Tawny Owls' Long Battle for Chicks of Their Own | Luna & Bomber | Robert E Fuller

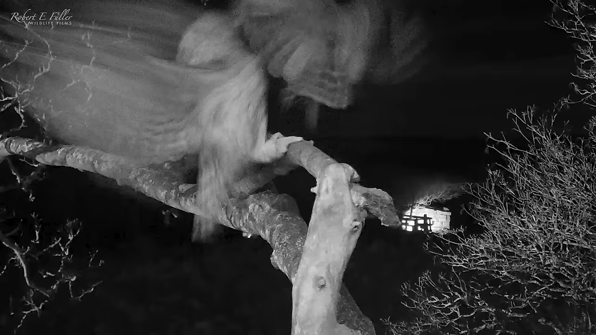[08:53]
It must be a single male, because he's trying to mate with her.
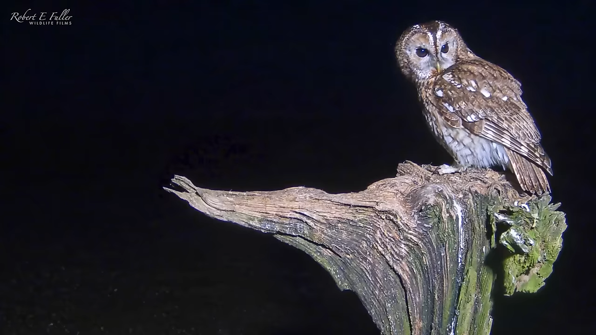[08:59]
Bomber's nearby and he flies to her aid. With the interloper gone, Luna returns to her egg.
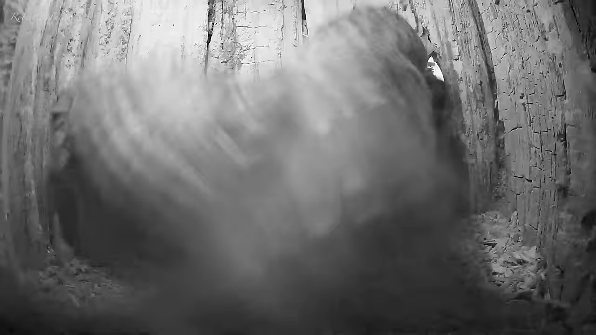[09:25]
But the drama's not over yet. Gylfi's back and she heads straight in.
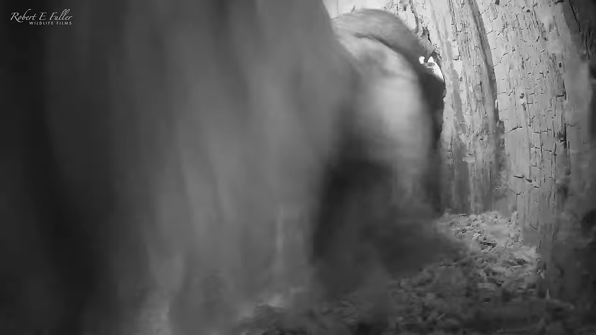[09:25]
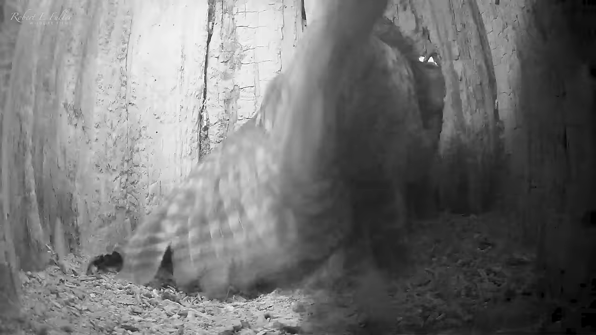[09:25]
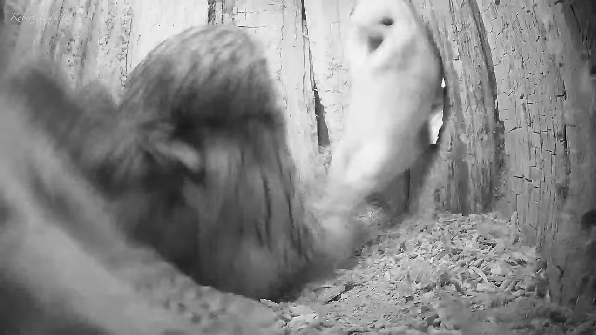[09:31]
It's a ferocious fight. But Gylfi retreats. Thankfully the egg seems unharmed. It's been a neverful couple of days.
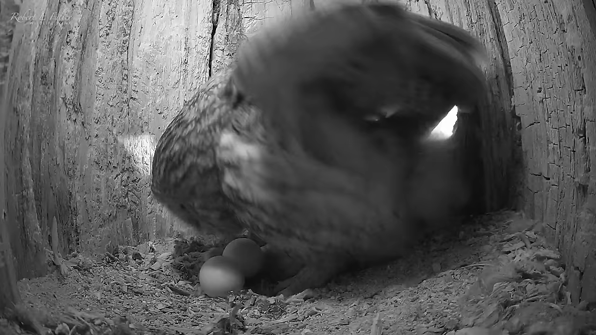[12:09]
But despite the freezing conditions overnight, Luna lays her third egg. Snow starts to blow inside.
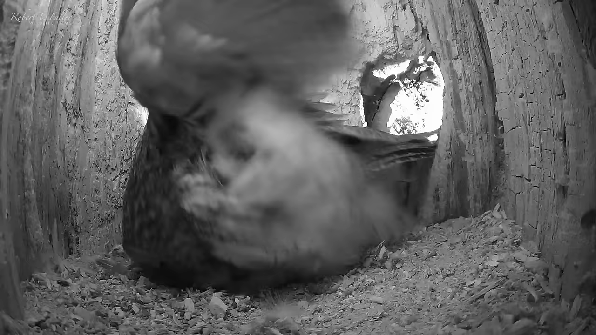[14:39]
For the next month, Bomber will provide for Luna, bringing in prey like this tree sparrow,
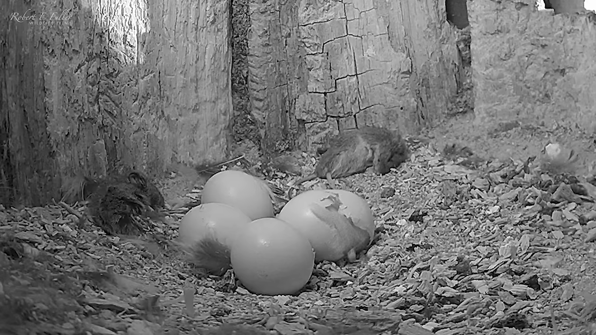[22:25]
Next, it leverages its back onto the floor. Uses its legs to push against the bottom of the shell. And rolls its shoulders against the top. Until it can pull the first leg out of the shell.